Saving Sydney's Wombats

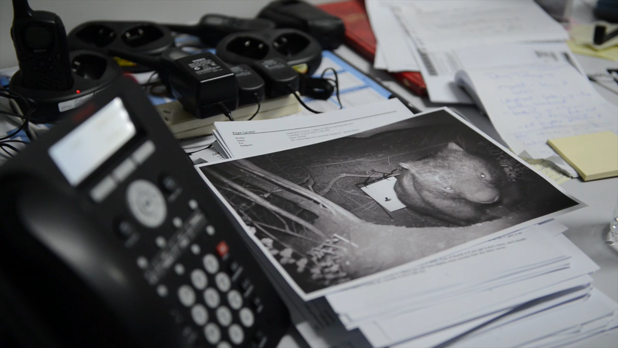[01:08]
From there we started to survey the wombat population A to see how many warrens that we had and we were actually surprised with the amount of warrens that we actually located on park.
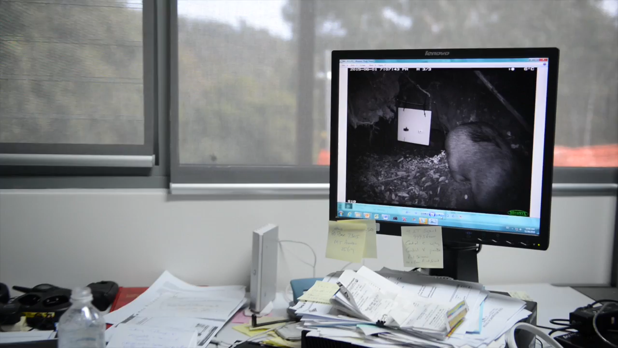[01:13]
We then put cameras out to look at the health of the population
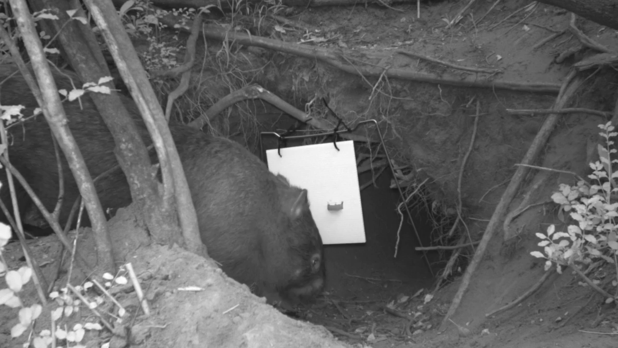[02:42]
the treatment in the milk bottle tops goes onto the wombat. We're using paint in one ice cream lid because we want to mark our wombats to
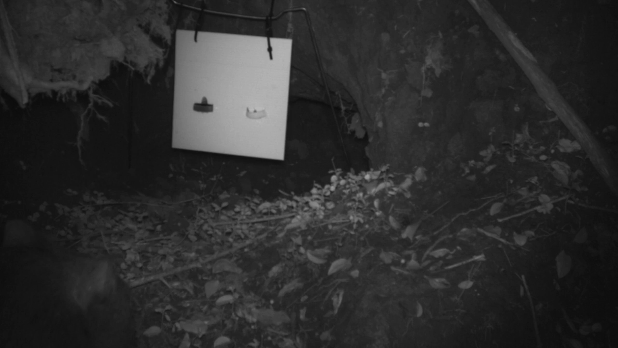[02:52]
see if the treatment is working to see if they're using the burrow flaps. With the treatment we're treating every week for eight weeks and then for a month we're treating fortnightly and then from there on we treat monthly for three months.
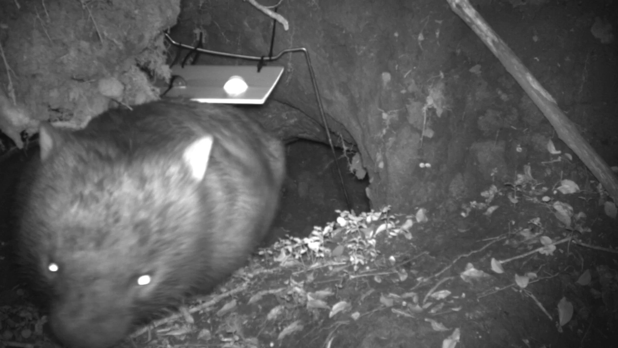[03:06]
So we're trying to break the cycle of the mange mite on the animal.